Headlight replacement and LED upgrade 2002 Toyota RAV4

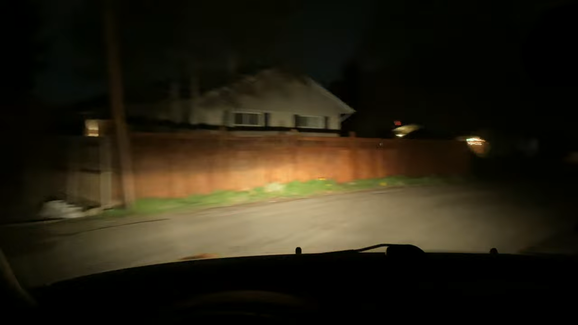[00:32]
The lights are dim and yellow and don't shine very far. They're acceptable in normal conditions, but when it's raining it's hard to tell if the headlights are on or not. The high beams shine a lot farther, but they're not great. This is my headlight testing spot.
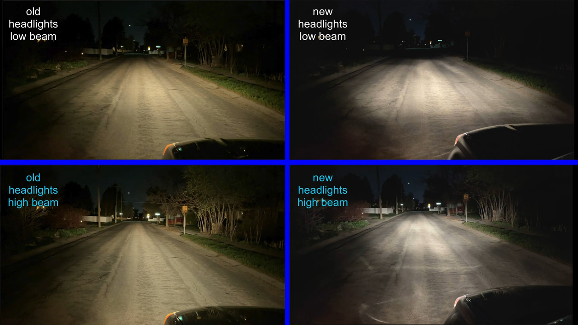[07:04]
In the upper left corner of the screen we have the old low beams. The light is yellow and starts at the front of the car. You can see the grass and a bit of the sidewalk. The new low beams look brighter because they're white but notice the beam is both shorter and narrower. It's dark by the car and you can't see as far. The grass, sidewalk, and road signs are not visible. In the lower left corner we have the old high beams. The light is smooth and even and you can see far down the street.